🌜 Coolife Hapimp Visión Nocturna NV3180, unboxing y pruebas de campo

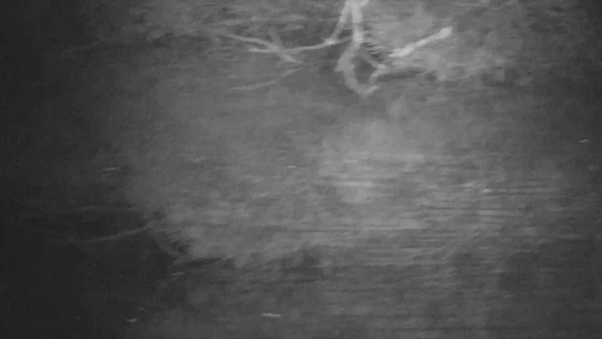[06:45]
Y estas son las primeras grabaciones en la oscuridad total.
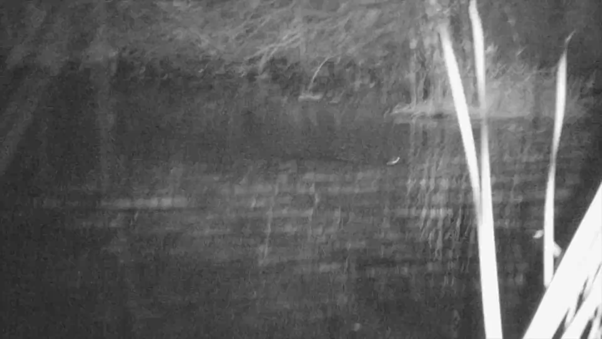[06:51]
Yo no puedo ver ni dónde estoy, pero puedo ver a una nutria nadar ahí enfrente. Aquí mismo, detrás de mí, puedo ver que hay ciervos. Y lo primero que los delata es el reflejo de la luz infrarroja de la cámara en sus ojos.
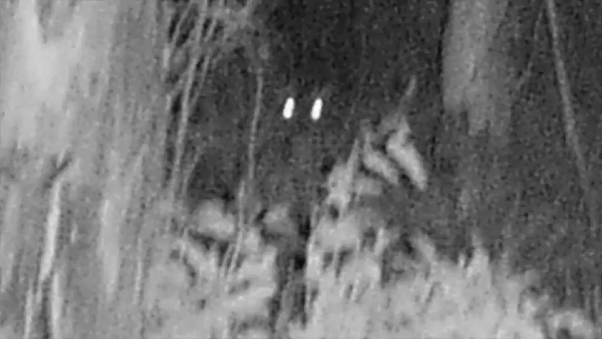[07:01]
A pesar de tener bastante vegetación delante, he podido detectar a los animales.
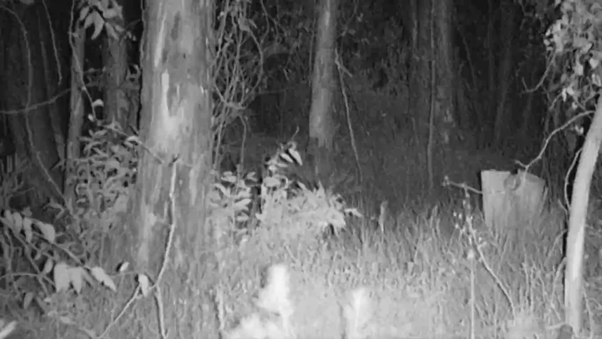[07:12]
Sigo andando por el bosque y la oscuridad es total.
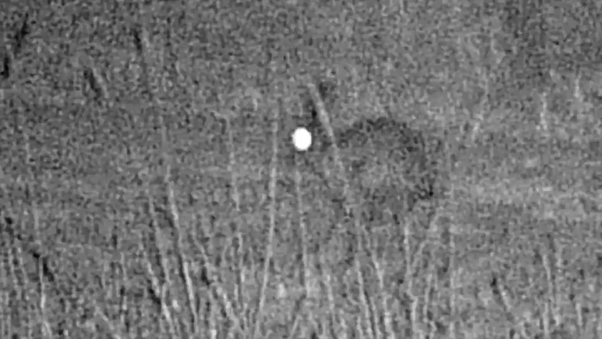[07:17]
Mirando de forma aleatoria con la cámara, voy descubriendo animales como este conejo.
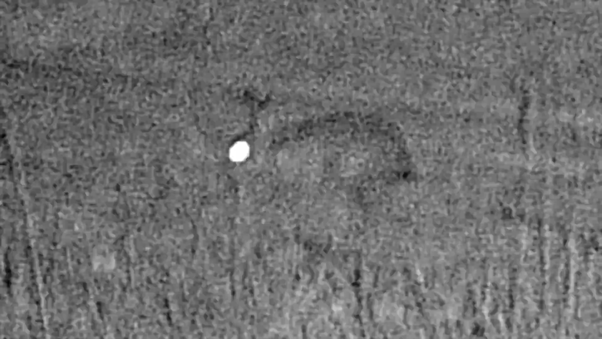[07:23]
Y lo primero que lo delata son nuevamente sus ojos.
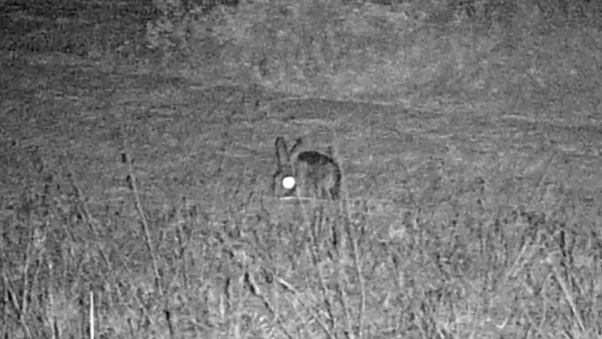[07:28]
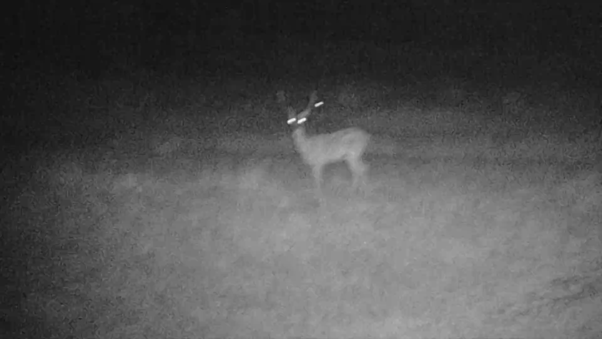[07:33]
Salgo a una zona más diáfana del bosque y ya podemos ver a los grandes herbívoros como este ciervo con más facilidad. Esos pequeños puntos de luz son ojos de un ave nocturna, los chotacabras.
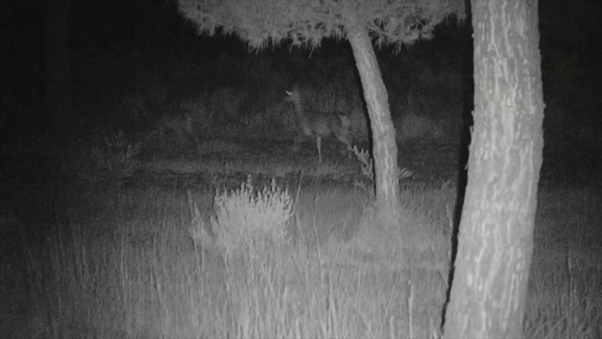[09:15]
Bien, pues ahora vamos a probar la cámara de visión nocturna montada en un trípode.
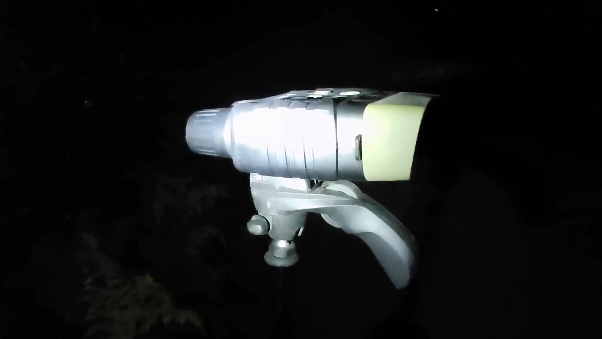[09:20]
Y vemos como la estabilidad de la imagen gana bastante.
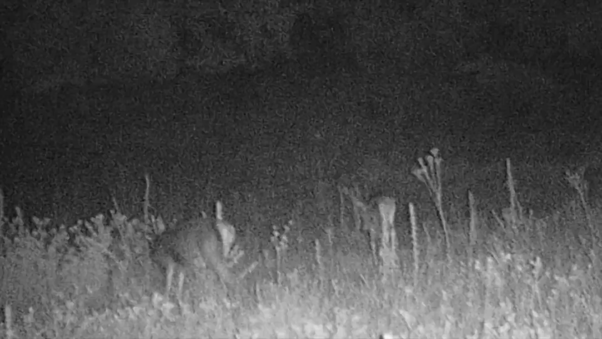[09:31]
Entonces, dependerá del uso que queramos darle a la cámara, si la vamos a montar en un lugar fijo o la vamos a llevar con nosotros simplemente. Aunque siempre podemos usar un soporte improvisado como un tronco de árbol, por ejemplo.